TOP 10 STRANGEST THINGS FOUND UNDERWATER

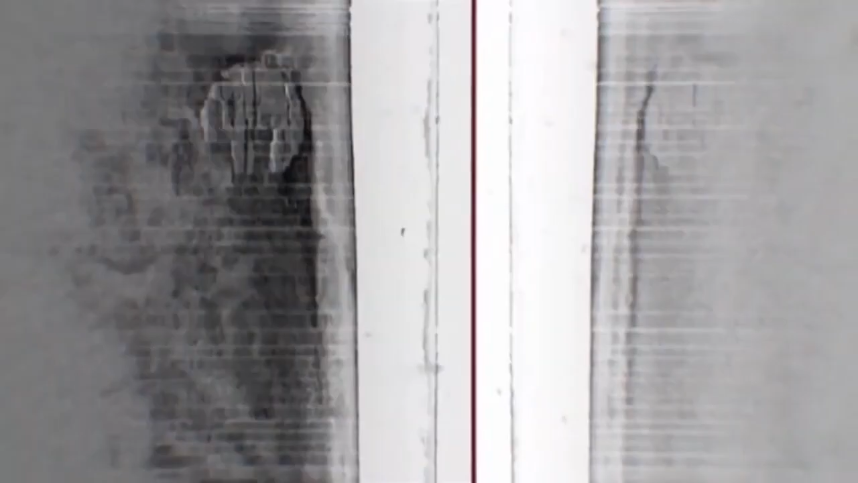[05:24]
Lindbergh explained to local media that his crew discovered, on the 300-foot-deep ocean floor between Finland and Sweden, a large circle, about 60 feet in diameter. You see a lot of weird stuff in this job,